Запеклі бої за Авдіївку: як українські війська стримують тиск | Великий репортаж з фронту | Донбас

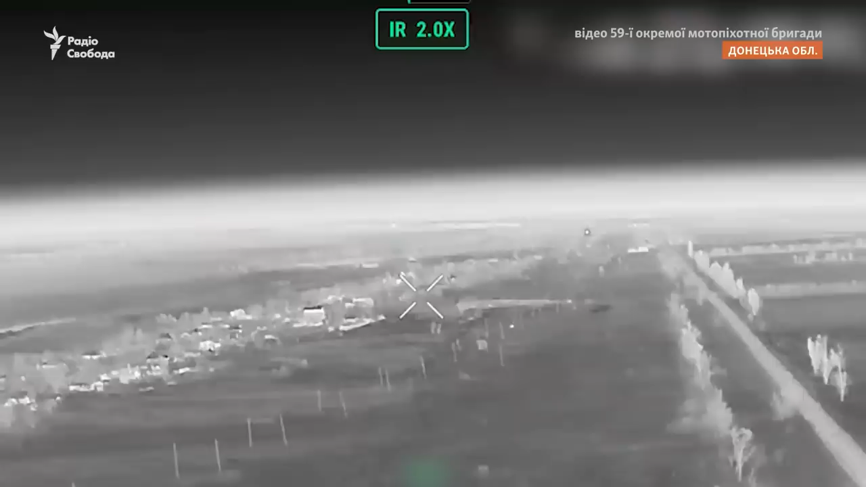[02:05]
Ввечері ми долучалися вже добувати ці російські групи нічними засобами. Починаємо глибоко в тилу, це в Пєсках чи на околицях Донецька вже працюють наші дрони-камікадзе.
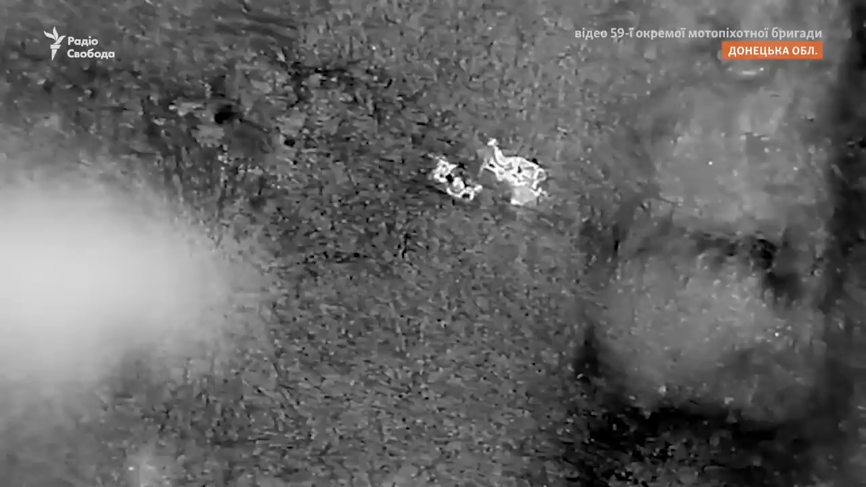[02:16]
Ми розносили піхоту, за добу виходило біля 160 за ніч, 70 десь.
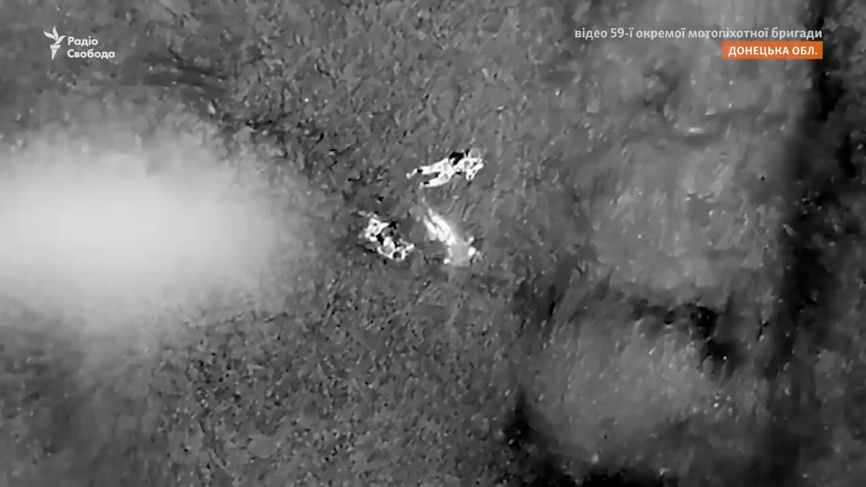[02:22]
Коли піхоту розсіли, ми ще їх вилавлювали і добивали.
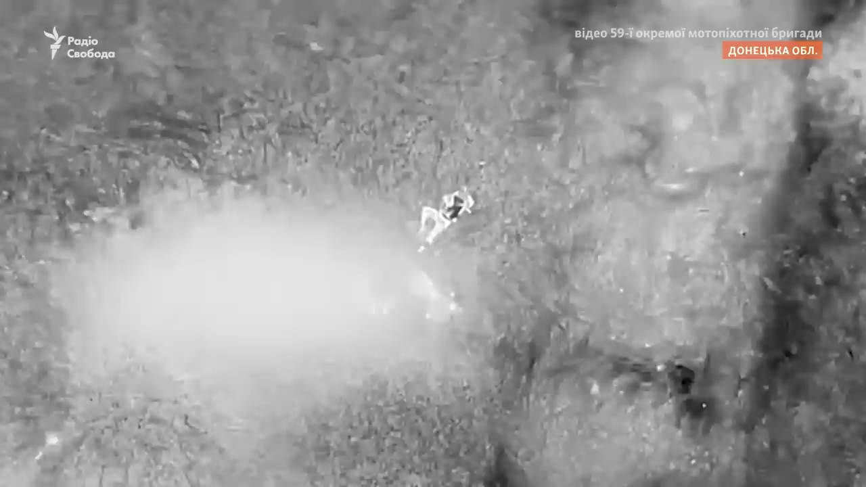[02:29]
Вони могли втратити до однієї роти за добу. Це те, що порахувалося.